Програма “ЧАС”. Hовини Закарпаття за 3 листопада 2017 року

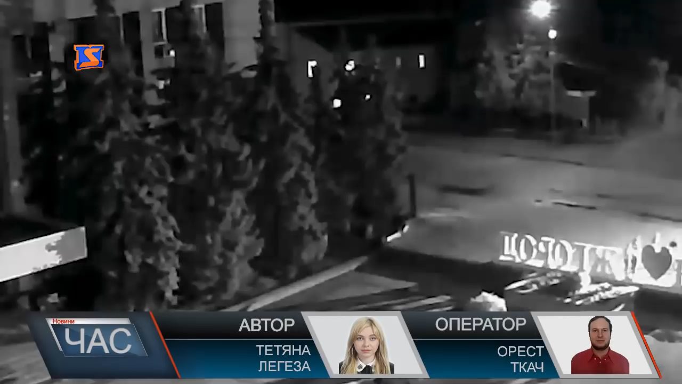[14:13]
П'ятеро невідомих, імовірно, і є зловмисниками, які близько о півночі 30 жовтня пошкодили фотозону «Я люблю Ужгород». Наступного дня одну з літер демонтували, і ось як вона виглядала.